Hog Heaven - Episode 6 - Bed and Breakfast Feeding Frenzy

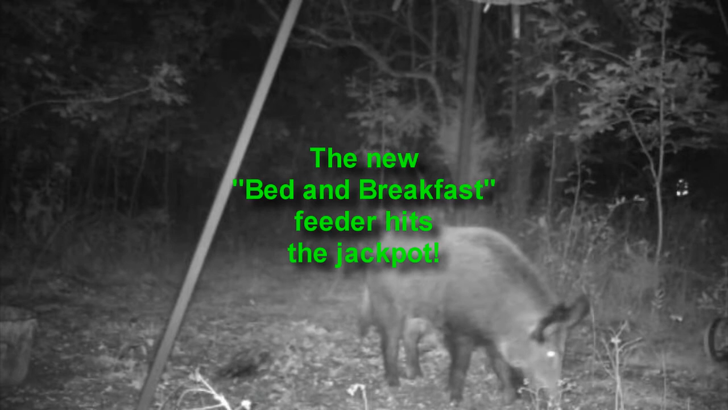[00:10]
So the bed and breakfast refers to the area out at the far west boundary line of my property where I've set up a tripod feeder.
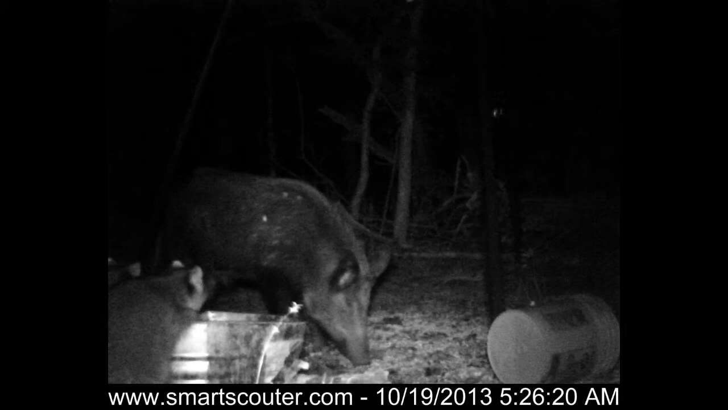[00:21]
I've got a galvanized steel bucket out there with water and corn in it and that I occasionally mix up some sour corn and it's got a couple of buckets of a thing called hog cheese and it's attracted this one giant male boar who's coming out there every morning at right before sunrise and every evening just before sunset or after sunset and it's been going on for several days
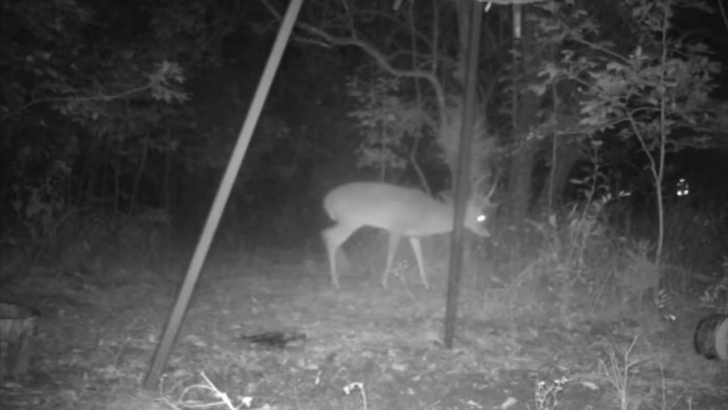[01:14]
camera a Moultrie M80 which is at about a 90 degree angle offset to the smart scouter and so we've got deer and we've got possums and we've got always lots of raccoons and the
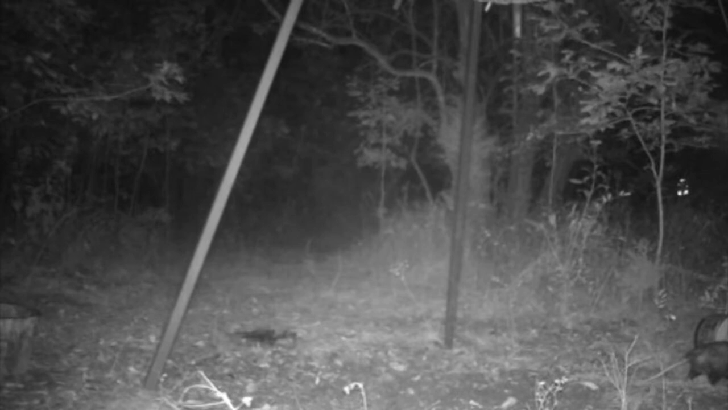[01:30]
raccoons come out here and pick the corn off the ground they climb into the galvanized steel tub and get stuff out of there and so we've always got four or five raccoons around every night but occasionally something larger shows up and it turns out that the raccoons are not scared at all of the big boar they
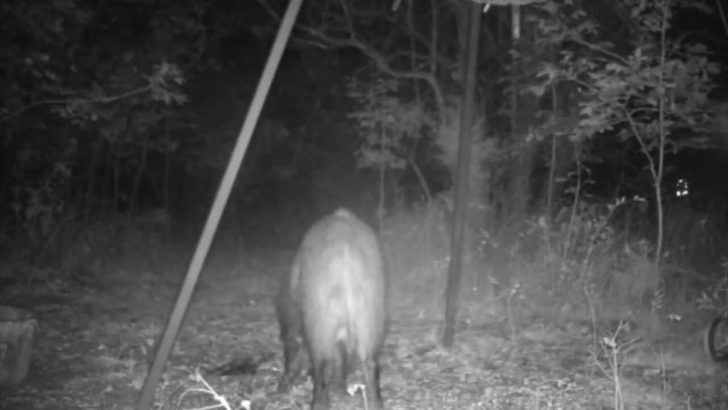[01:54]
will be just happy to eat corn alongside him. He kept coming out every night around sunrise and sunset and then he started coming out at about 1 30 in the morning and so we picked up the video off the Moultrie M80 camera and occasionally you'll be able to see off to the left of the picture
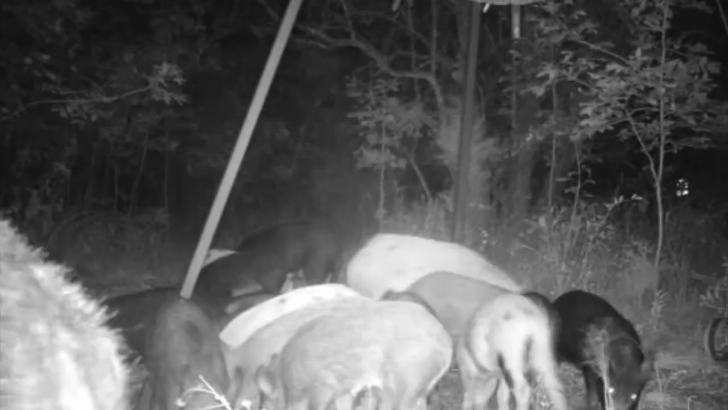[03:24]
There appear to be about three mother sows and each one has probably got an average of four piglets
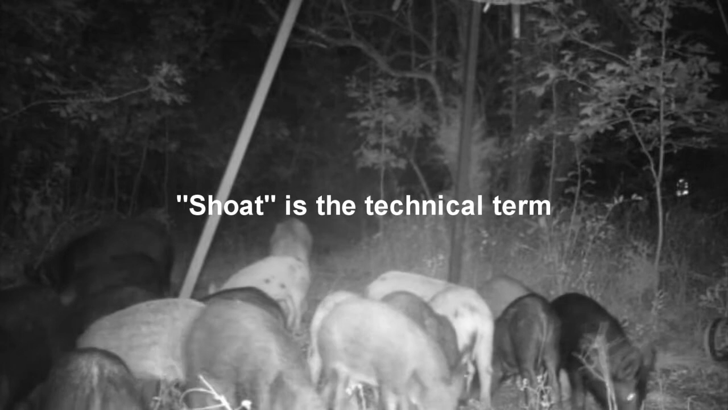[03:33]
or young pigs and we count somewhere around 15 feral hogs. They come in all colors. Some are striped, some are black, some are brown. The feeder at this top of this tripod dispenses corn at 5 p.m. and 8 a.m. Right now they're just eating all the corn off the ground because it slings quite a bit of corn so they're just in a feeding frenzy. Feral hogs are a mix of domestic pigs and wild boar.
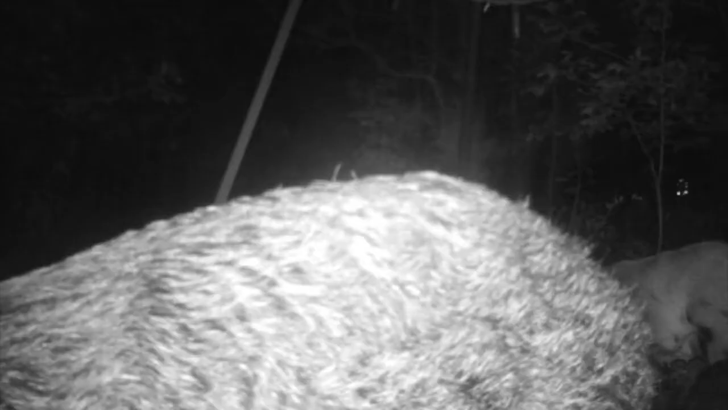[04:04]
The feral hogs have fur, a long hair, they have a flatter body, they have a longer snout, their ears are not floppy, they're more straight, their legs are longer, they've got a straight tail and these spotted ones that you see are an indication of inbreeding that is brothers mating with sisters.
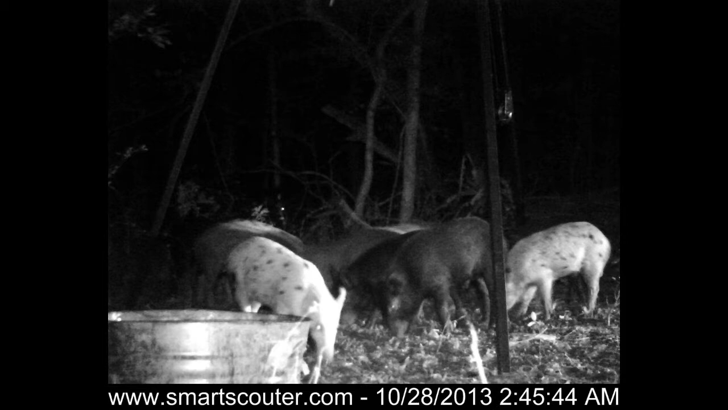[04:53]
And those are the pictures that we get sent to us over the cellular network. There's some very small pigs in this group also. So what happens is if one of the female sows is lost due to hunting or coyote or whatever,